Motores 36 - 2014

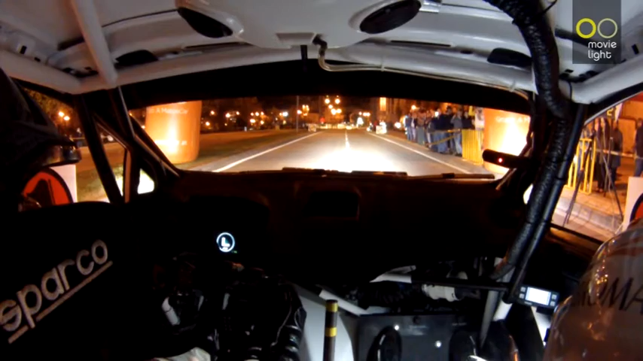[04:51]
1, vamos, 200, para a rotunda, direita 3, abre 10.